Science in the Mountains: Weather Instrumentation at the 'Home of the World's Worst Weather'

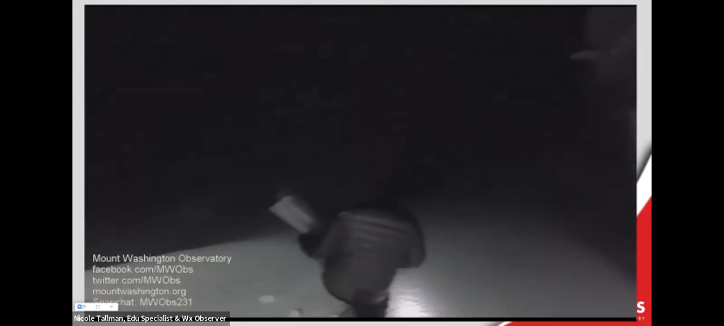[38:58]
So this can be a challenge come wintertime when we do have snow drifts and snow accumulation or high winds. Once you get past this building here, you are exposed to the elements.